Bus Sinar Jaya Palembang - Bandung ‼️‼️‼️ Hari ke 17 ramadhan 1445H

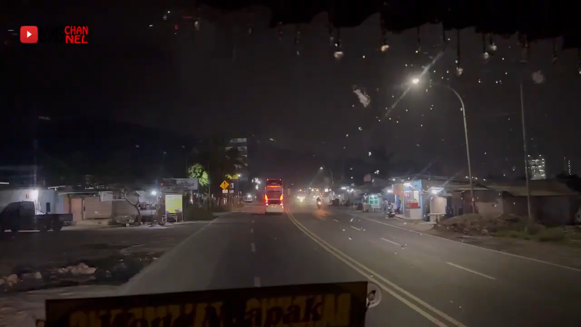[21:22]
Setelah berjalan keluar dari pelabuhan, kita sudah melihat rumah makan Menanti Raya yang merupakan agen dari bus Sinar Jaya di Merak.